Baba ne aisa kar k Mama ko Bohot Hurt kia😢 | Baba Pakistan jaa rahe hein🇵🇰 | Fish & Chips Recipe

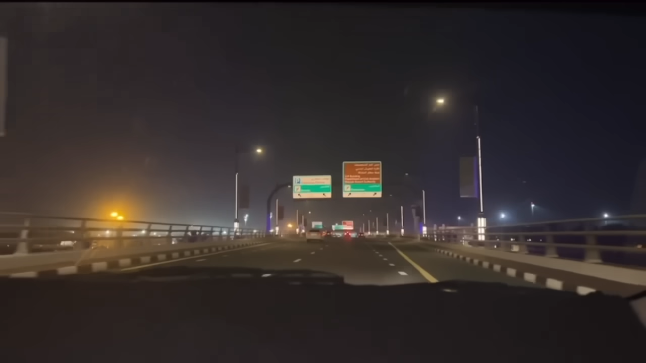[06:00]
لیکن شارجہ میں رش نہ ہو ایسا تو ہو ہی نہیں سکتا بلکل فائنلی ابھی یہاں پہ ہم لوگ بابا کو ڈراب کر دیں گے تقریباً ٹویل فورٹی ہو رہے تھے اور ہم نے پانچنا تھا ٹویل ففٹی دس منٹ چکر ہے پہلی
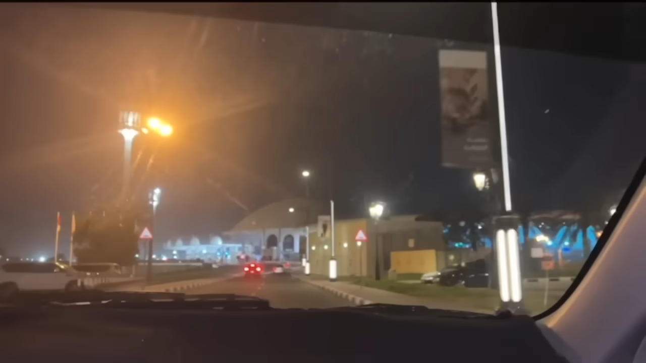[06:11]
پانچ کے اینیویز تو میں یہاں پہ ڈرائب کر رہی تھی جلدی جیسے
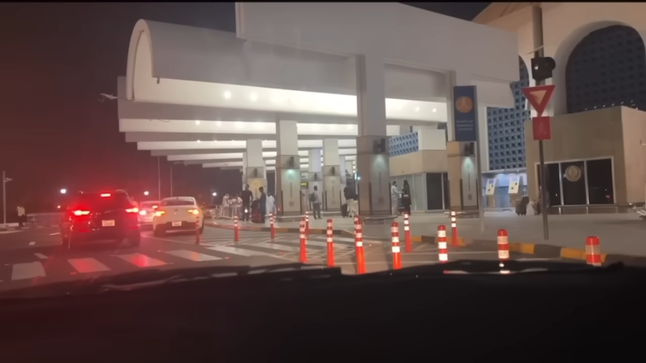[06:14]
بابا کو ڈراب کرنا تھا کیونکہ ہاں پہ پولیس وغیرہ بھی کھڑی ہوتی ہے تو بابا سے مل بھی لیا ہم لوگوں نے اور میرے ساتھ نہیں ملا آپ لوگ دیکھ